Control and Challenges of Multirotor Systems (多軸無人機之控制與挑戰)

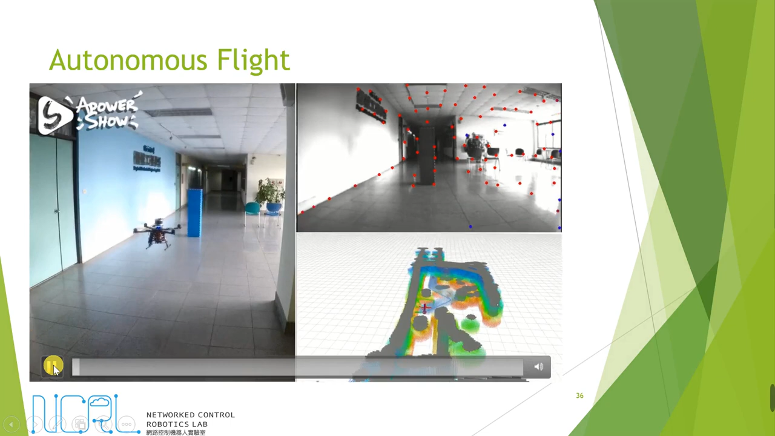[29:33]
And this is the hallway in our department.
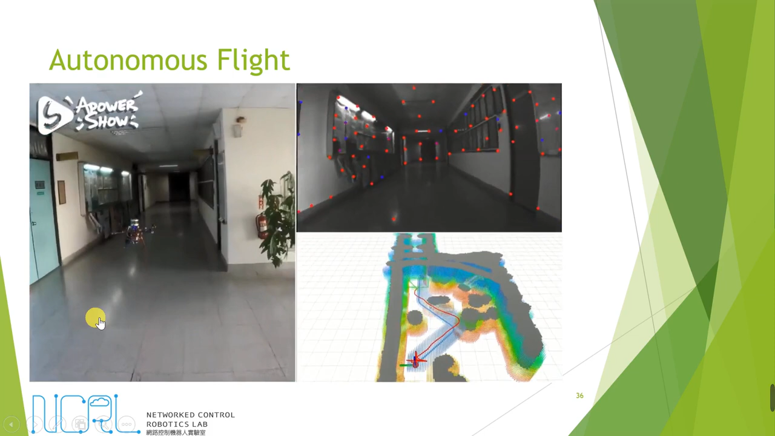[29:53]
After it takes off, then it's all controlled by itself.